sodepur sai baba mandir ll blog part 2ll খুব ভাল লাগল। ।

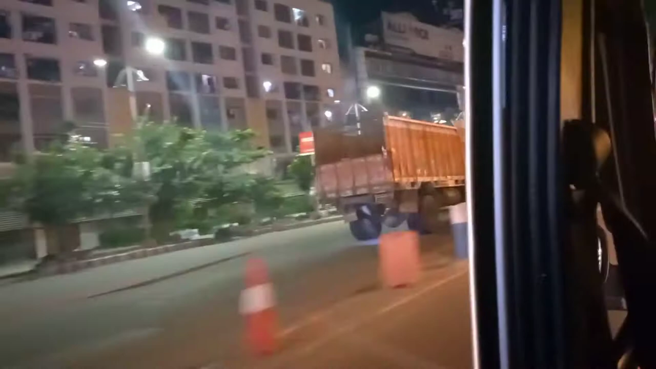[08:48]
কারণ চারিদিকে এত আলো, এত লোকজন, গাড়ি ঘোড়া, তা সেটা সবটা মিলিয়ে আরেকটা নতুন একটা জগৎ।